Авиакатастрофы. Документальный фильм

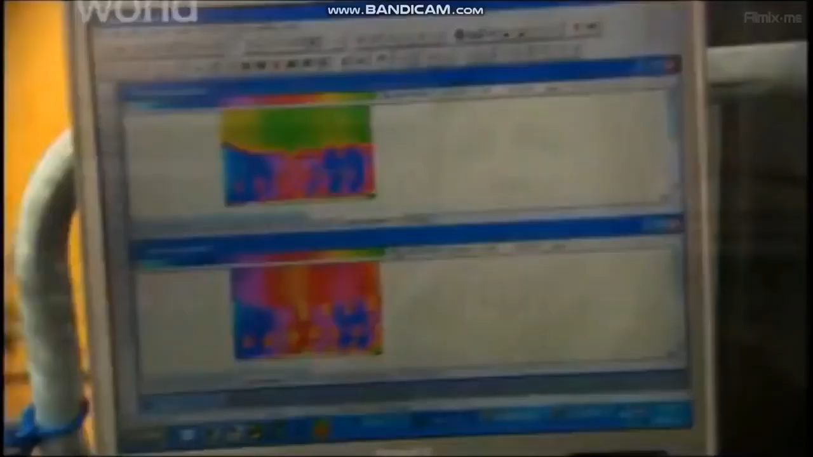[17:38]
то есть имеем возможность отслеживать динамику состояния воздушного судна, а не разово обследовать и ремонтировать его.